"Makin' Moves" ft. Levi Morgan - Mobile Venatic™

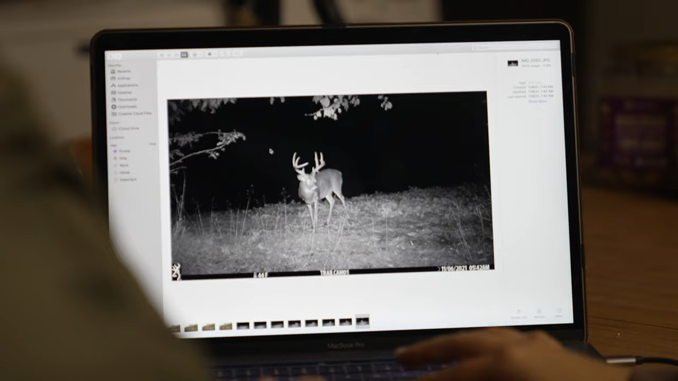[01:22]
I'm hunting a deer it's a giant nine with about a three inch drop on one side
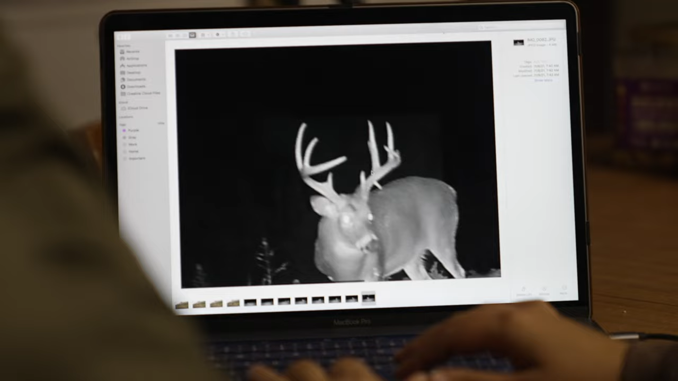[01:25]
and we're in the bottom a bottom lock on set on a food plot and I see him chasing does he comes